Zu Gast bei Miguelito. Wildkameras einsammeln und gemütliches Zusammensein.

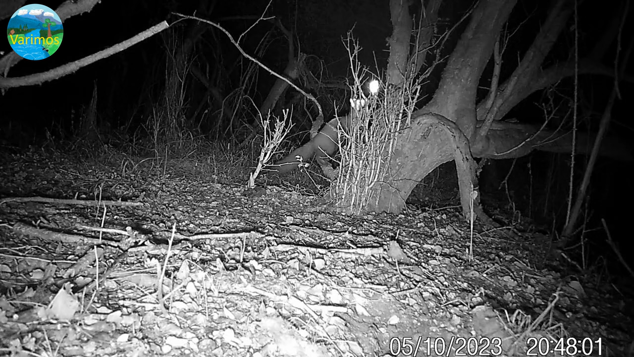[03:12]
Und deswegen, das ist immer das Schöne, ich postiere gern mehrere Kameras am gleichen Spot, um letztlich die Ereignisse aus verschiedenen Richtungen zu dokumentieren und einen anderen Gesamteindruck zu haben. Und ich mag auch die Lichteffekte. Hati mag das wiederum nicht, weil ihm das zu künstlich erscheint. Ja.